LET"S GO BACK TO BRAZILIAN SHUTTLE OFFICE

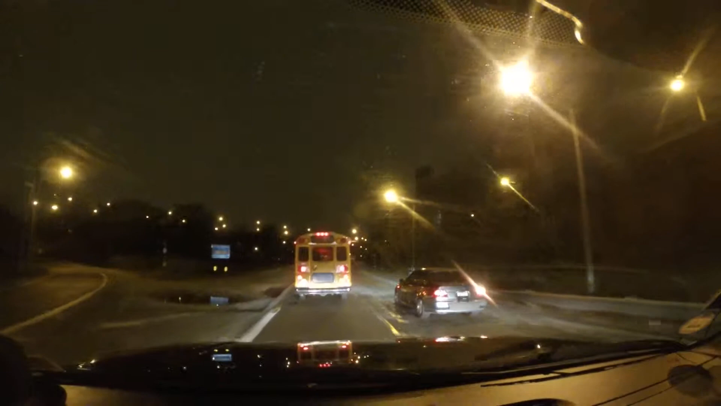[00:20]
faixa da esquerda, né? Veículos lentos, faixa da direita. Aí ele tá querendo acelerar.